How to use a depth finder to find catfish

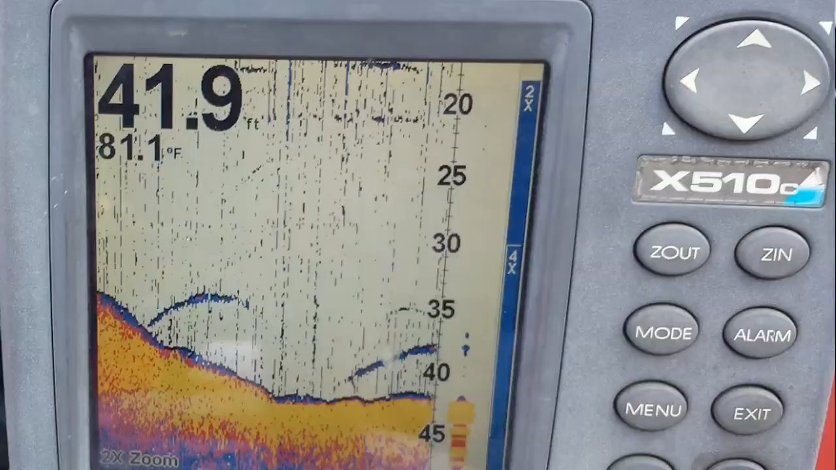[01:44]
On screen: depth 41.9 ft, water 81.1°F
Alright, now we just come up on it, up on this ledge. It was 47, now we're on about 40.
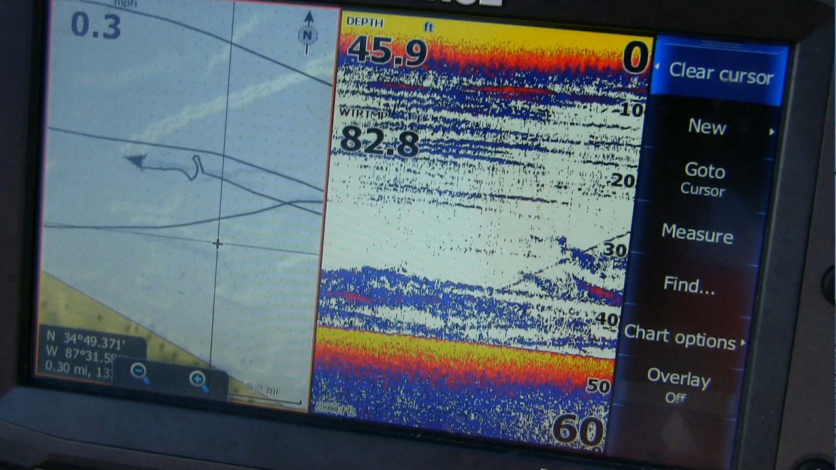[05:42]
On screen: depth 45.9 ft
Without these you've got the depth change and you can kind of watch as it comes up in 40 foot and back into 47 and back and forth.